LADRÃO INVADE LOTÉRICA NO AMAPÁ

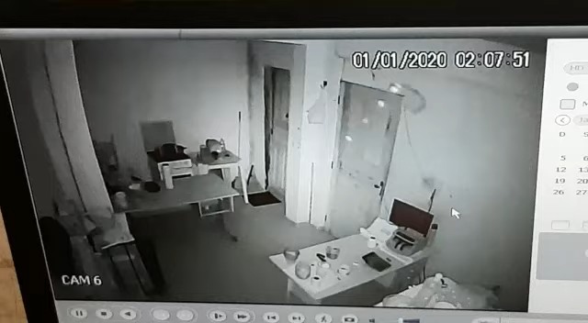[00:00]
2h10. Ele disse que era a partir de 2h09. Ele tirou a porta. Bora ver agora aí. Escuta o barulho.
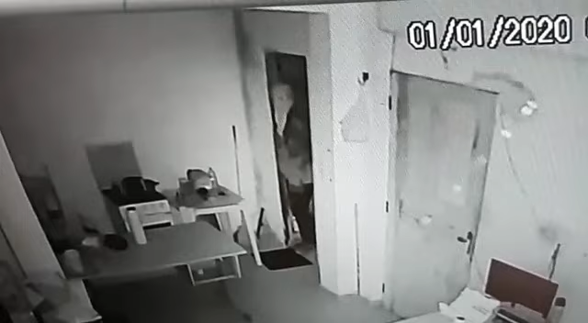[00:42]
Magrelo ainda. Fechou. Fechou a porta. Abriu. Não, ele vai ter que... Ó. Ó, entrou, olha. Ele cobriu a câmera. Aí não dá pra ver mais nada.